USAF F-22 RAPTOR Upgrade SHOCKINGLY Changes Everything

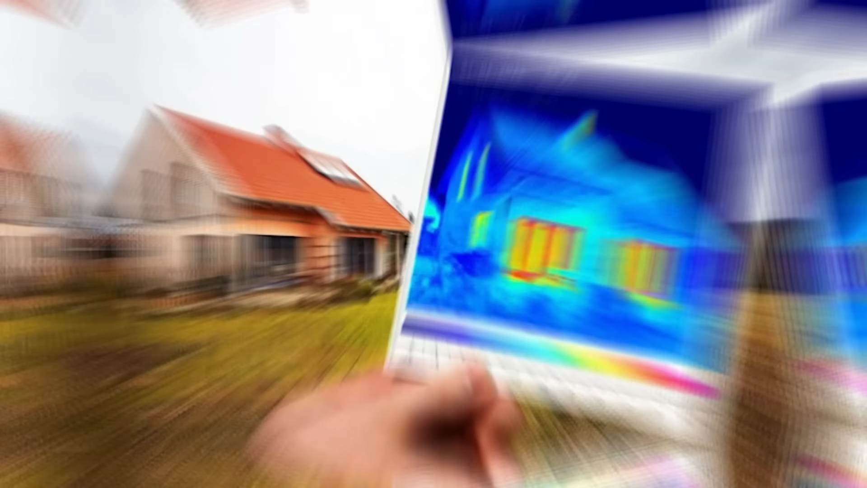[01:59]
Think about how thermal vision works on your home security camera.
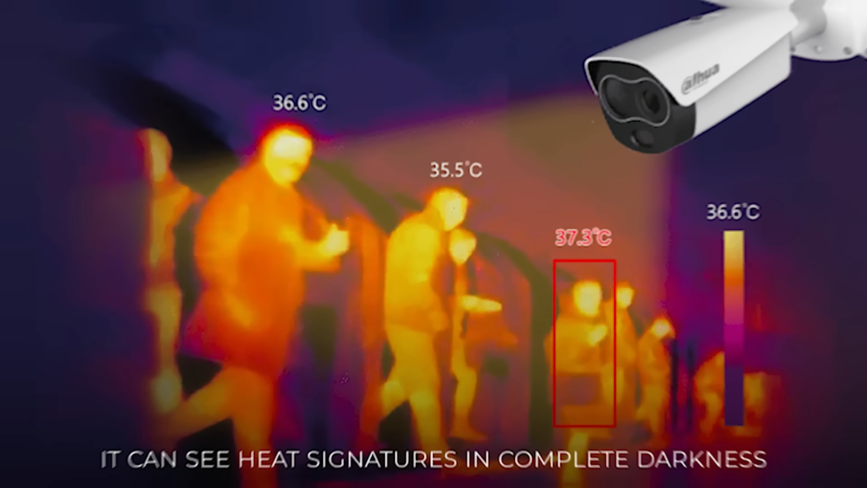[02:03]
On screen: scale top 36.6°C
It can see heat signatures in complete darkness.